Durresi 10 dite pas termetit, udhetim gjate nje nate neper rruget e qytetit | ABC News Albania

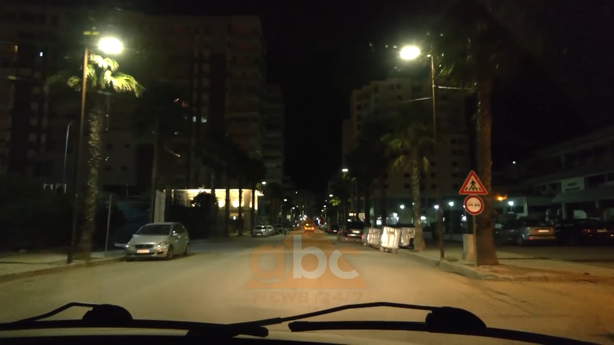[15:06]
E cim në përrugica Ka makinat të parkuar e poshtë Palatëve Në për të cilat Shquan do një dritë të ndezur
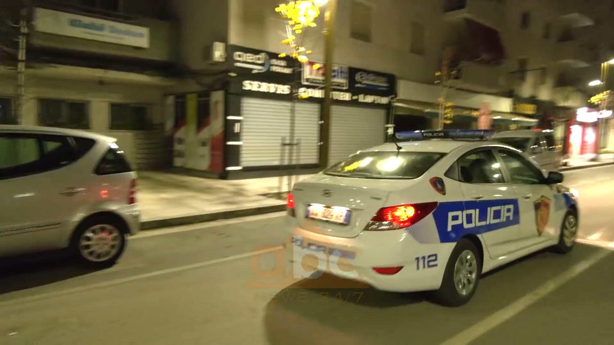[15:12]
I gjenë shumë patrulla policie Në përrugica e sheshe
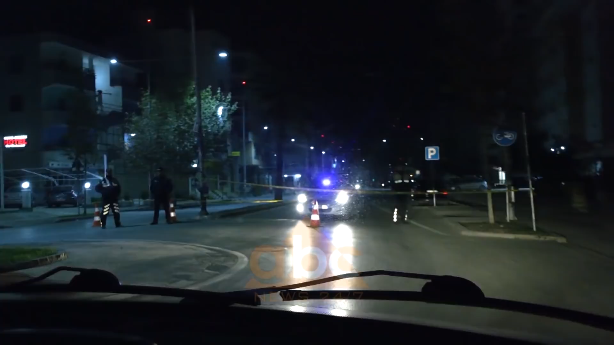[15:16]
Shtora 2.30 pas mesnate Duke lëvizur në përqytet